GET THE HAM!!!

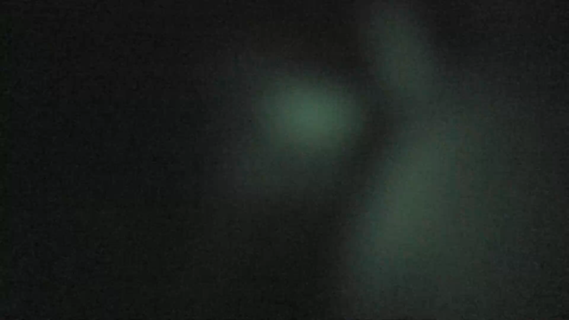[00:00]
Don't you think it's good to get the hand out of it? You're going to grab it. It won't film that way. You have to film it up and down.
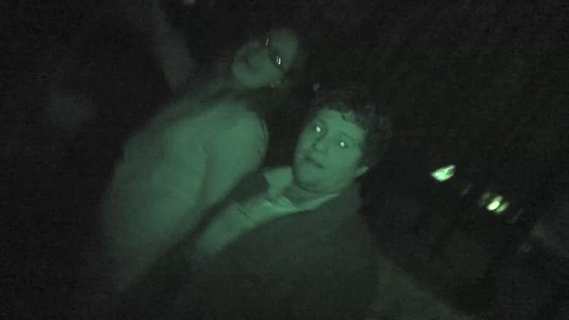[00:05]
There you go. But one would think easily that it does film that way. It would be a natural response. Okay, I'm cool. Let's go!